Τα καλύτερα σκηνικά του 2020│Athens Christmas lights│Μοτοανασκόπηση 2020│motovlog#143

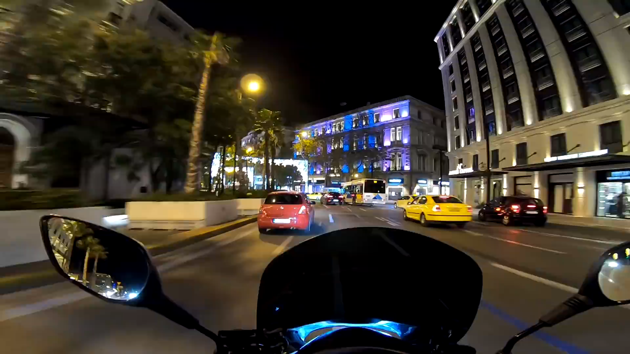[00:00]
Πάρα πολύ ωραία παιδιά, πάρτε εδώ τι γίνεται, πω πω Κάθε χρόνο είναι ο πιο ωραία φωτοκαγημένος δρόμος στην Αθήνα
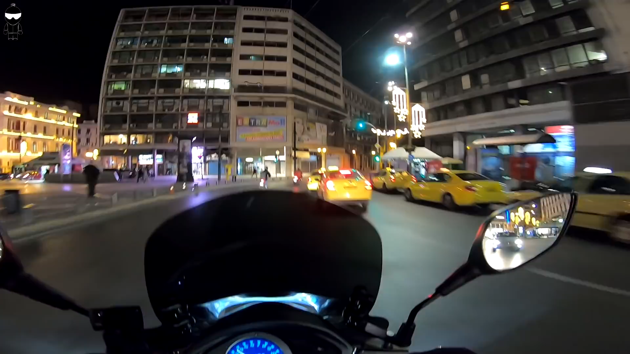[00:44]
Σε μία μοτοανασκόπηση της χρονιάς Αυτής της δύσκολης χρονιάς Βρισκόμαστε στις σταδίου, οι δρόμοι είναι άδικοι
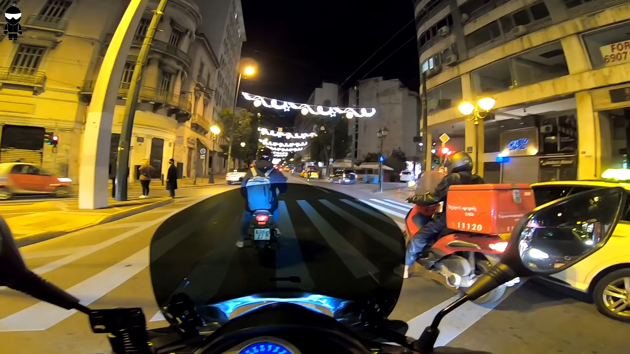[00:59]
Lockdown, έχουμε μία δουλίτσα Και είπα να ανοίξει την καμερούλα, παιδιά, να κάνουμε τη μοτοανασκόπηση του 2020 Να σας κάνω και μία βόλτα από το κέντρο της Αθήνας Να δείτε λίγο λαμπάκια, φωτάκια Λίγο χριστουγεννιάτικο κλίμα Λίγο χριστουγεννιάτικη μουσική Αχ, μας λείψαν οι βόλτες Μας λείψαν τα ραξιδάκια που κάναμε Μηχανές στον καράζ
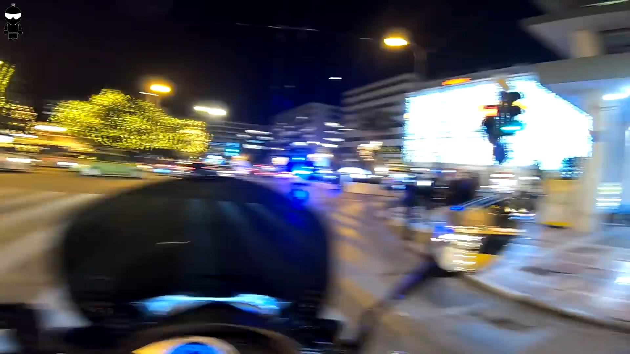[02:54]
εδώ είναι το σύνταγμα έχει τον κόσμο του έτσι
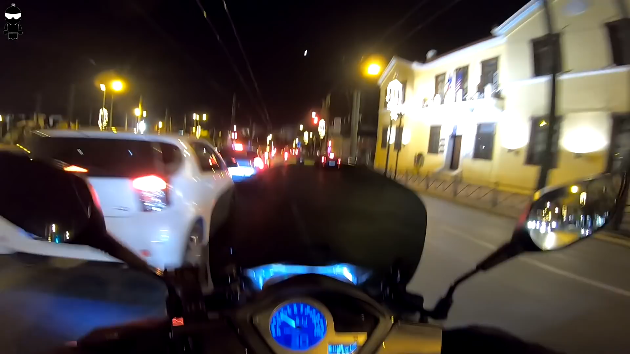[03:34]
με τη σκουτεριά βρισκόμαστε ό,τι πρέπει ε αυτό το σκουτεράκι είναι ό,τι πρέπει ρε παιδιά για μέσα εδώ την πόλη είναι κορυφή παιδιά να πω ότι και εγώ τώρα κατεβαίνω κέντρο πρώτη φορά για Χριστούγεννα δεν έχω ξανάρθει παρόλο που βουλεύω πολύ κοντά στο κέντρο γιατί πολύ απλά μένω σπίτι δεν περίμενα να βρω τόσο κίνηση για να είμαι ειλικρινής
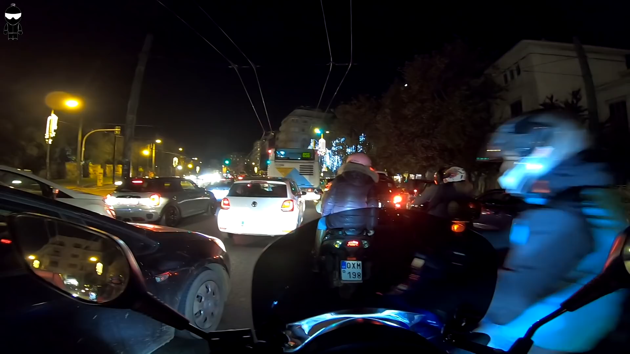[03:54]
και η κίνηση είναι αρκετή θα λέγα δεν θυμίζει τόσο πολύ lockdown
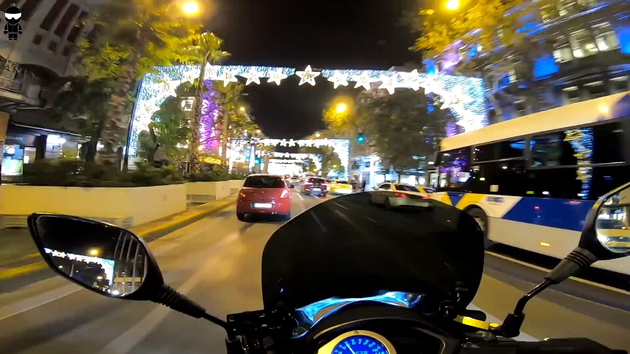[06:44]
πω κάτι ήθελα να κάνω αυτό το βίντεο για να δείτε αυτό το δρόμο κάθε χρόνο είναι ο πιο ωραίος φωτοαγωγημένος δρόμος στην Αθήνα Εδώ είναι το Άτικα Πανεπιστημίου την κατεβαίνουμε Πω πω πολύ ωραία παιδιά Έτσι να τελειώσει η μοτοανασκόπηση Με ένα έτσι ωραίο δρόμο Με χαμόγελα